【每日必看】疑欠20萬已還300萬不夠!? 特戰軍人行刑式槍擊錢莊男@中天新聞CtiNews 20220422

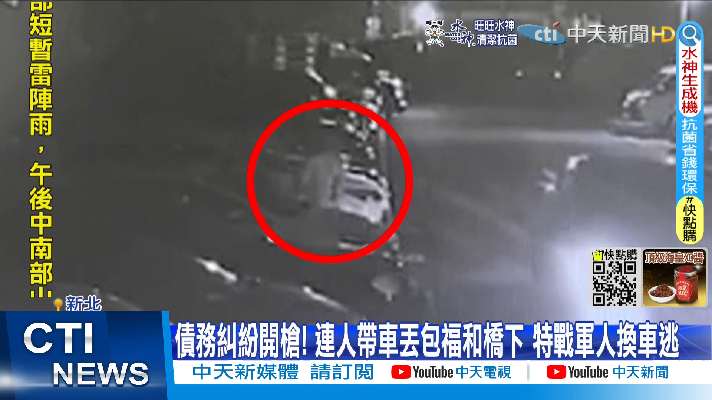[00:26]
监视器拍下吴姓士官下车时看了一下倒在后座的男子，随后再换车离开现场，跑去新店的山区，